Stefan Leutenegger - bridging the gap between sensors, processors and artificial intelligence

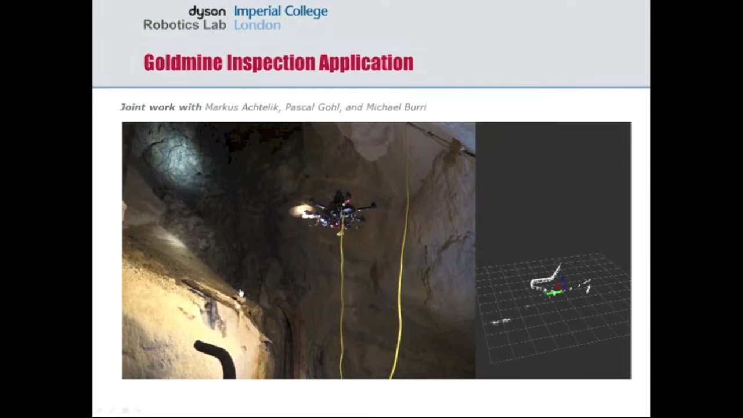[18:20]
outer world so it's playing somewhat slow but essentially you could get a reconstruction of this kind of pause here and more or less real-time that you can see over there on the right side somewhat slowly so here we're also using a laser scanner and just overlay
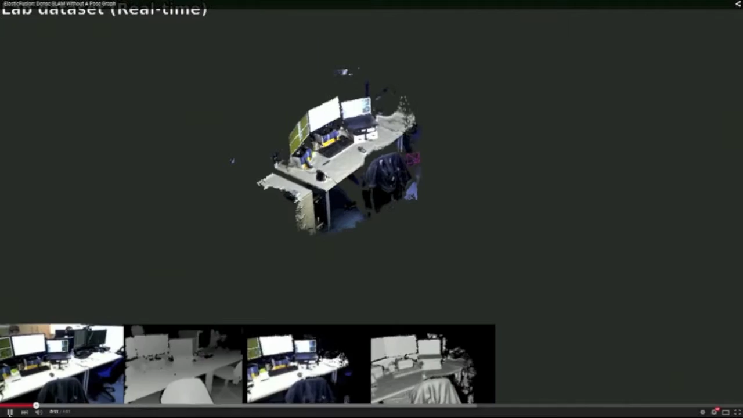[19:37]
reconstruct these type of very dense maps in a consistent way so I think that's the novelty
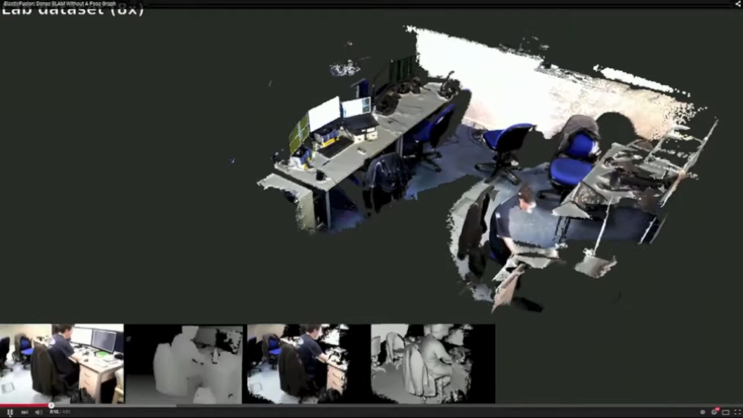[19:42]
here that it is consistent it actually detects when it's drifted over
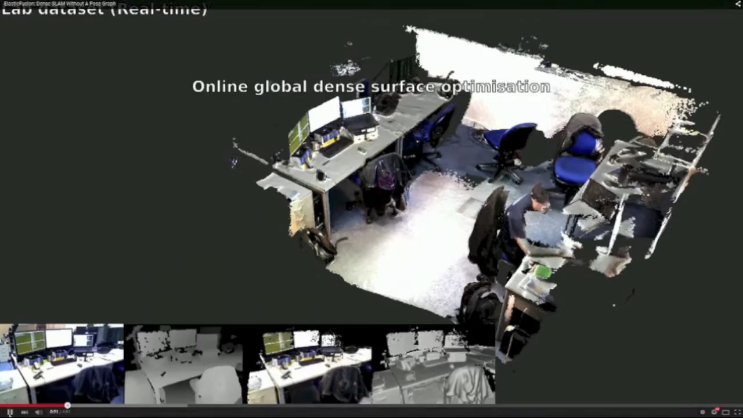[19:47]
space and time and then it applies these deformations all the time and so it
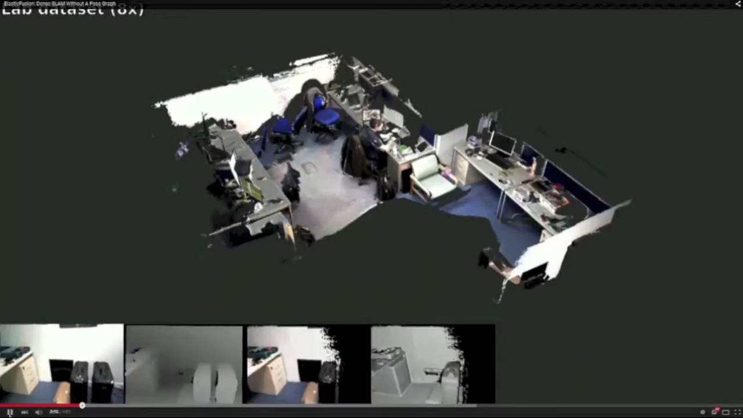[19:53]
detects revisited areas and it makes corrections and I can see
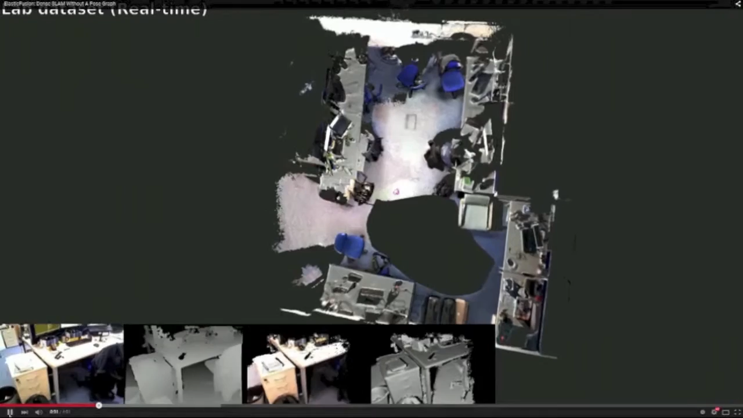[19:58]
right now how it snapped back into place and it would do this over and over again also
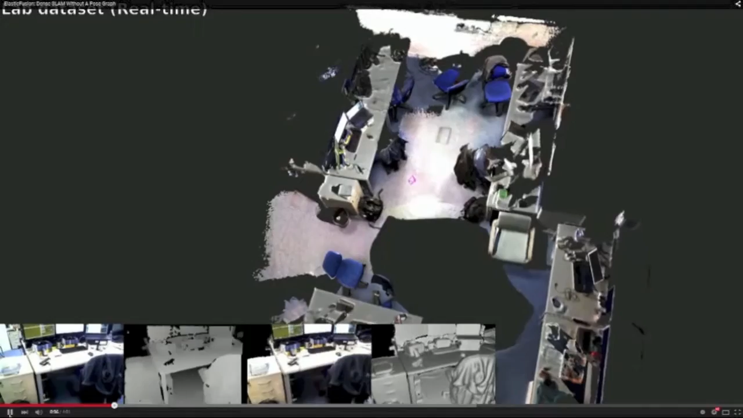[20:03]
kind of invisible kind of micro corrections that it does all the time and this is really what allows us
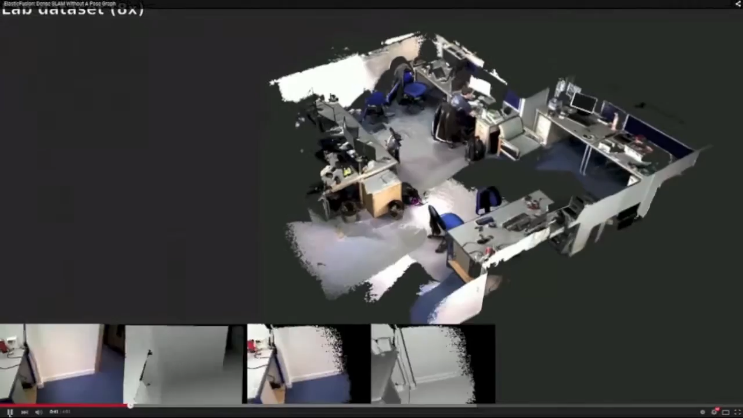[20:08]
to build a very much consistent map and again I have to emphasize this
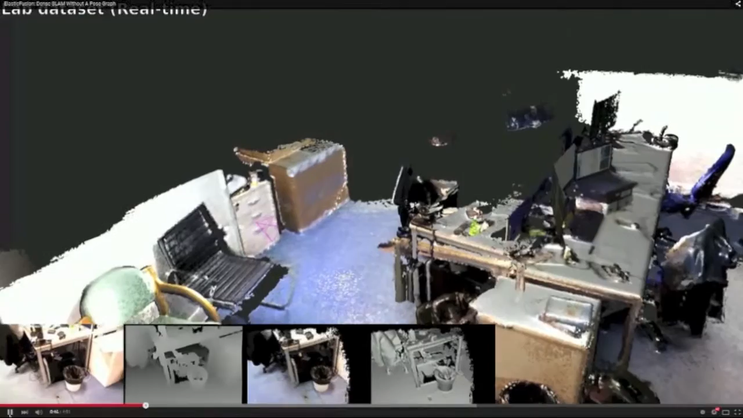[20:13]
is working in real time it's doing this kind of very dense map deformation so there's quite a quite
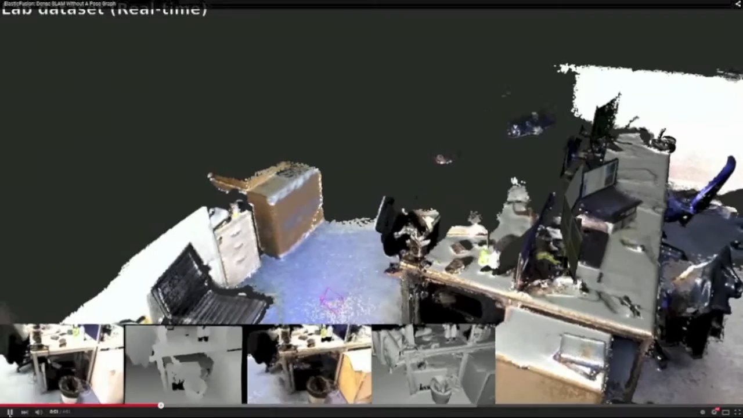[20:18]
some challenging in doing that actually in real time it's using heavily GPUs
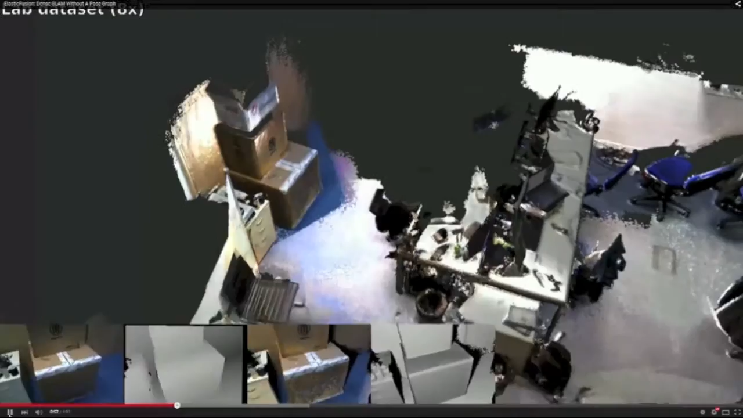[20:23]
I have to admit at this point but still we can process 20 Hertz and
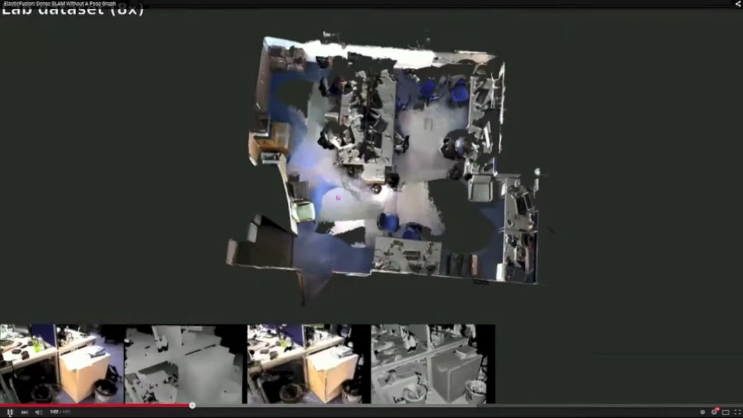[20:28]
can map out an area like that
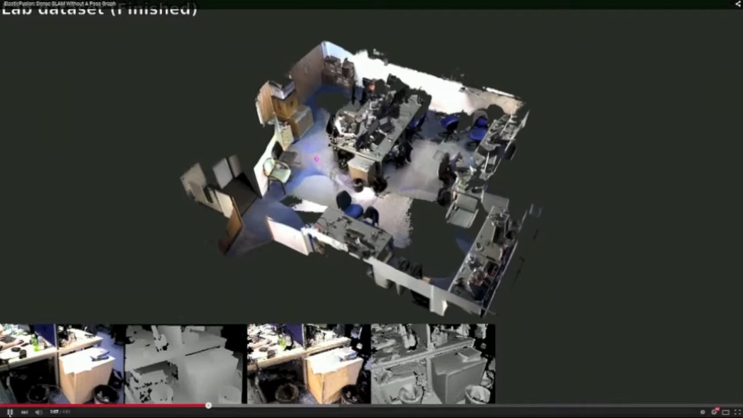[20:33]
and that's just a little bit of an overview of what's happening
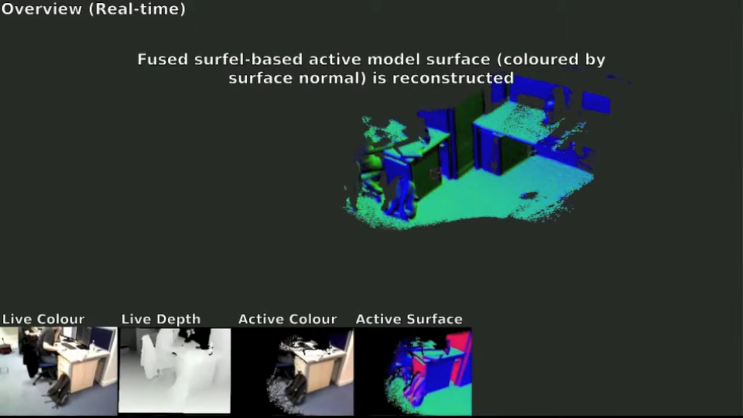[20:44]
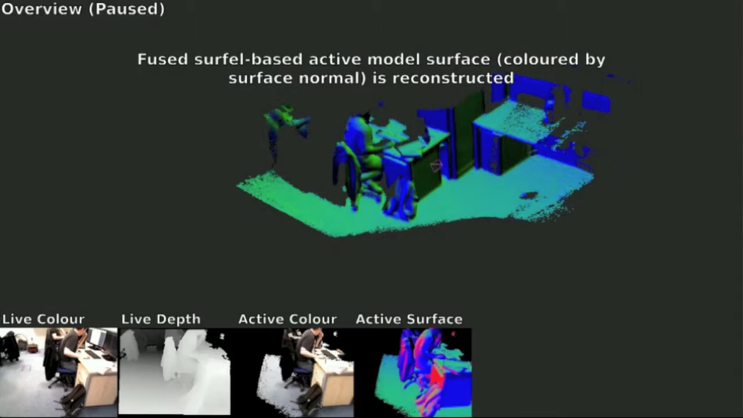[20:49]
so yeah basically on the bottom left there you can see the raw data from the sensor the color image and the
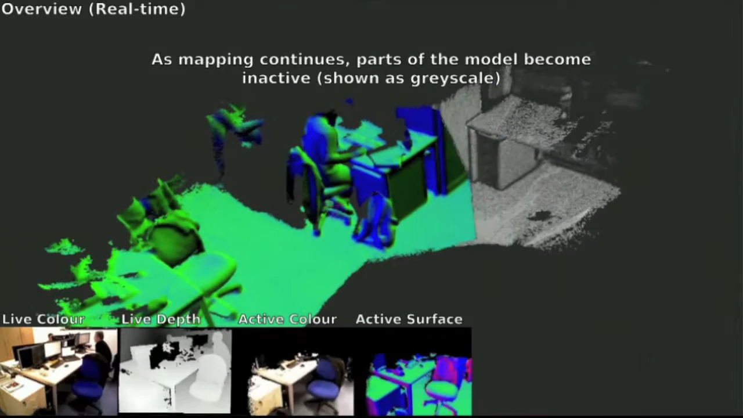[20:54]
depth image and then the reconstruction in the middle and here we're basically separating a kind
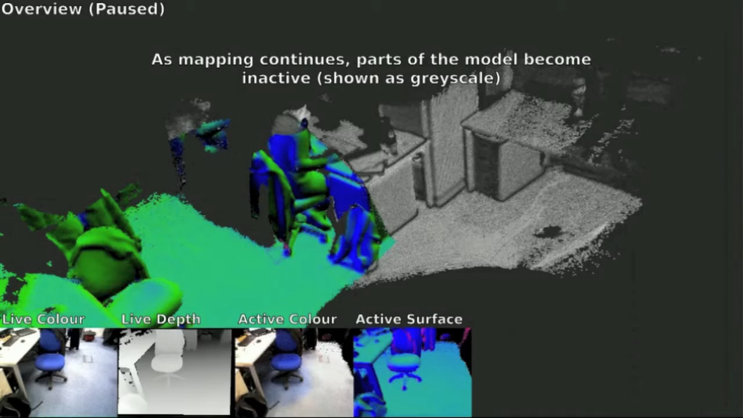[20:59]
of old part and an active part and then try to bring them together and kind of
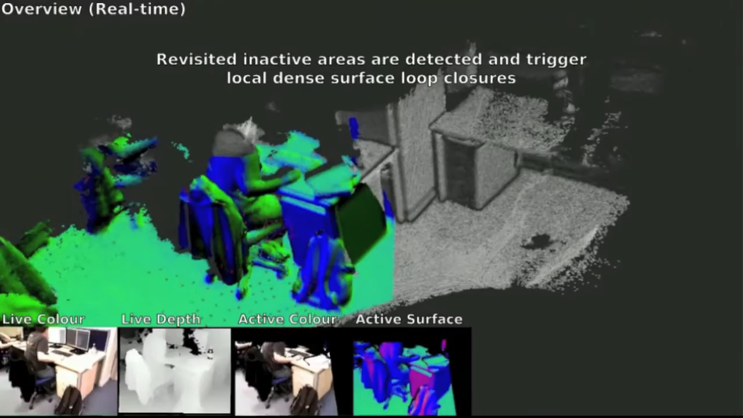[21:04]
stitch them together and deform them the whole map like that's what's happened here
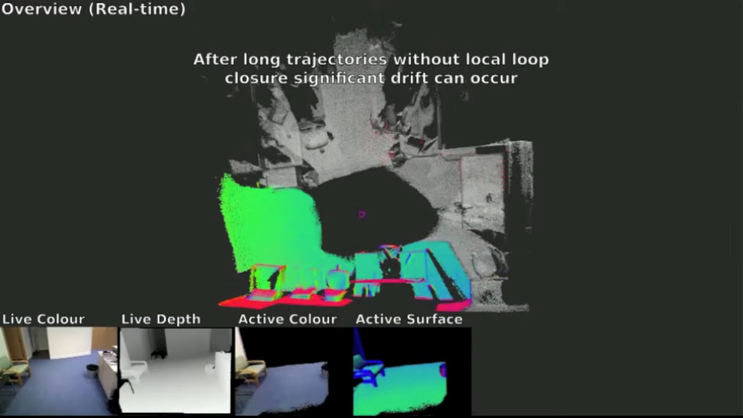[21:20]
and a bit a larger one here so we have to be able
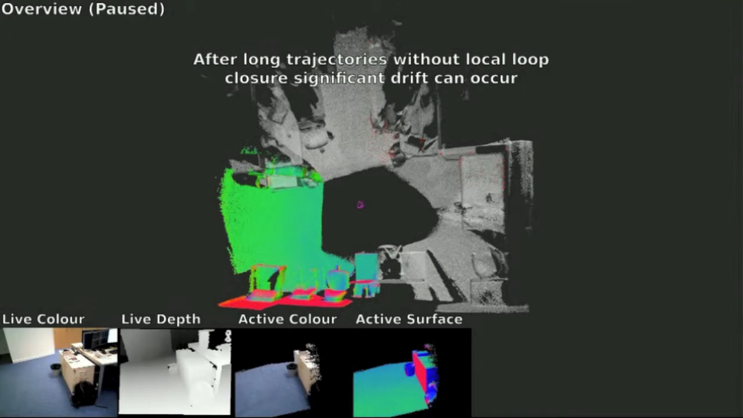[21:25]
to to detect is quite large drifts potentially it
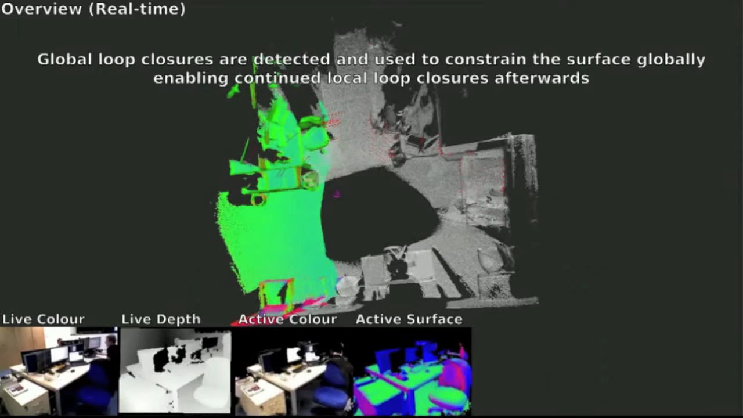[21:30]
can also we can also close loops that go over several hundreds of meters where we have quite substantial error that's accumulated